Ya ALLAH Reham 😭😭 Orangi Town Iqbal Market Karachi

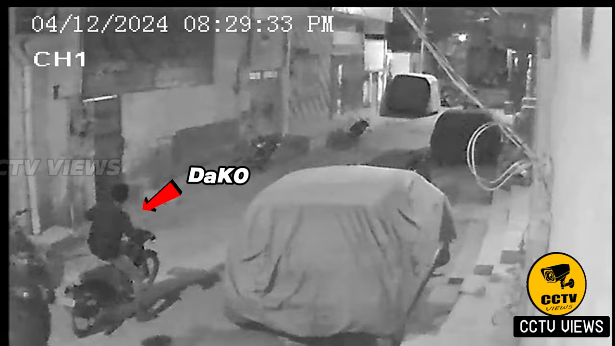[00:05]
اسلام علیکم دوستو یہ دیکھیں ایک بائیک پر یہ تین ڈکیت آتے ہیں پیچھے والا دو ڈکیت اترتے ہیں اور یہاں بیٹھے چار پانچ لوگوں سے موبائل فون والٹ لے کر بہسانی یہ تینوں ڈکیت فرار ہوتے ہیں آپ دیکھیں کس طرح سے یہ کراچی کی گلیوں میں ڈکیت بائیک پر ازادارہ سامان لے کر گھومتے ہیں اور کس طرح سے کراچی کی گلیوں میں بیٹھے لوگوں کو اپنے گھر کے پاس بیٹھے ہوئے لوگوں کو لوٹ کر چلے جاتے ہیں آپ کو بتاؤں یہ کراچی کا علاقہ ہے اورنگی ٹاؤن سیکٹر
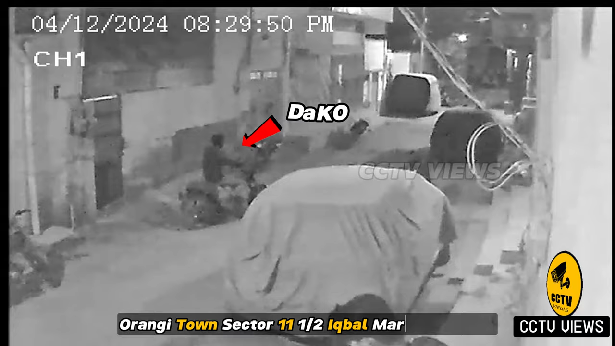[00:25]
ساڑھے گیارہ سٹار گرانڈ کے قریب یہ گلی نمبر ایک ہے جہاں یہ واردات ہوئی ہے آج سے کچھ دن پہلے دیکھیں کس طرح سے یہ ڈکیت کم عمر ڈکیت ہیں کس طرح سے واردات کر رہے ہیں ان کے ہاتھ میں آپ سامان بھی دیکھ سکتے ہیں سامان کے زور پر یہ زیادہ نہ لوٹ مار کرتے ہیں اور بات سانی یہاں سے بائیک پر بیٹھ کے پرار ہو جاتے ہیں ان تینوں ڈکیتوں کی پہچان کے لیے اس ویڈیو کو زیادہ سے زیادہ شیئر کریں اور اگر آپ لوگ نے ابھی تک ہمارا یوٹیوب چینل سٹی ویوز کو سبسکرائب نہیں کیا تو پلیس چینل کو سبسکرائب کریں بیل این کو پریس کریں جزاکاللہ